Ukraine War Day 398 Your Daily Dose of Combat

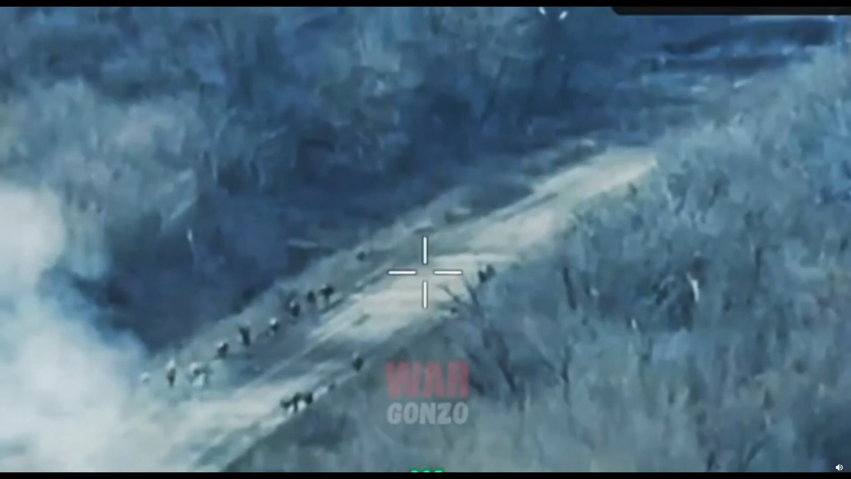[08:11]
Вижу движение вражеской пехоты, они отходят, им навстречу двигается пикап. Точку, сейчас дам точку вражеской пехоты.
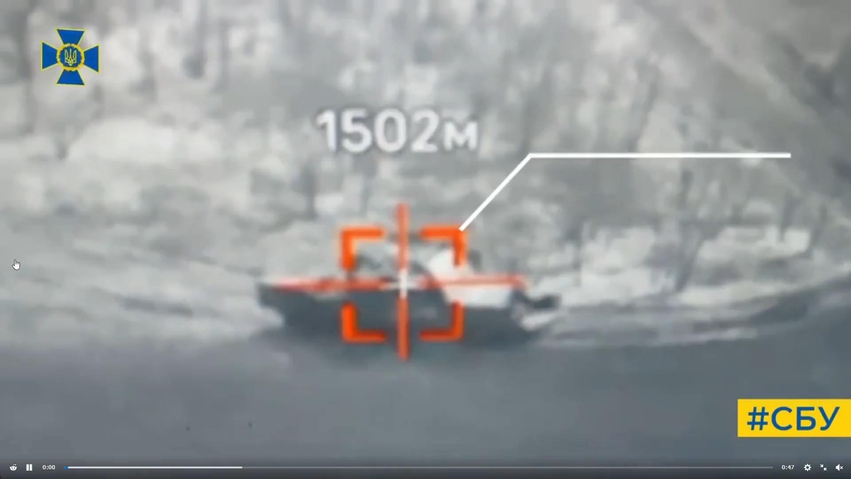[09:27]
Ukrainians destroy Russian Tor M2 SAM and a Grad MLRS.